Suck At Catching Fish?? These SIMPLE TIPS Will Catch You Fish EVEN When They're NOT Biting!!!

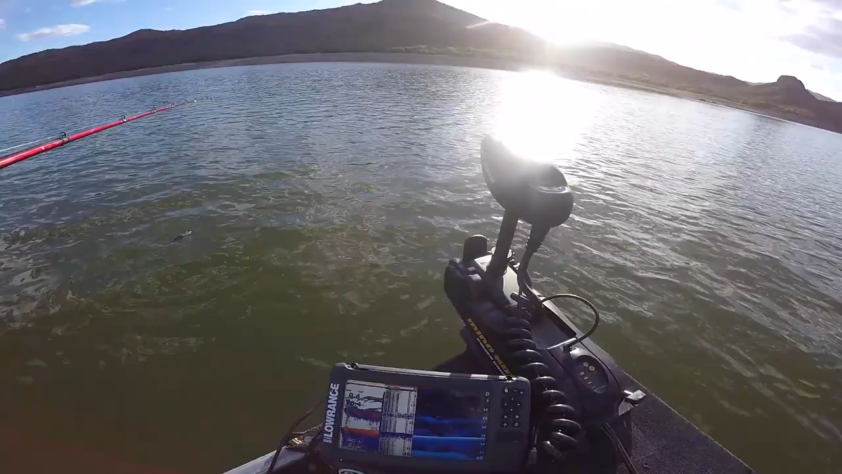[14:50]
And my graph right here, I know it's kind of messy.
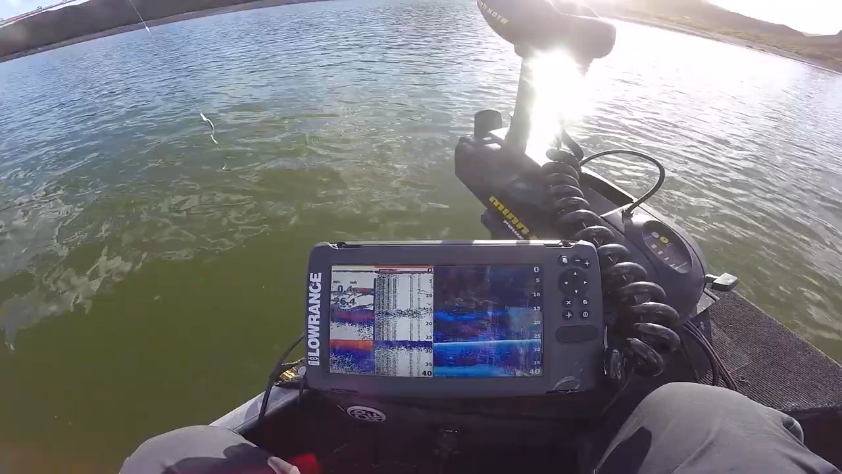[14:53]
When the trolling motor turns on, it gets all fuzzy. But you see my down scan, all this right here, that's all shad. And these arches above are all actually bass. They're not sitting below them, they're sitting above them here. You can kind of sit them. Hold on, well, let me show you here. You'll be able to see him a little better here. So this big red clump that's coming in, that's all shad. And you see there's arcs right above it. So those bass are sitting right above it. And I'm pretty sure my crankbait's coming right in the middle. So it's weird, they're kind of suspended mid-water column, but that's what's getting bit, that's what's getting bit. That's a good fish.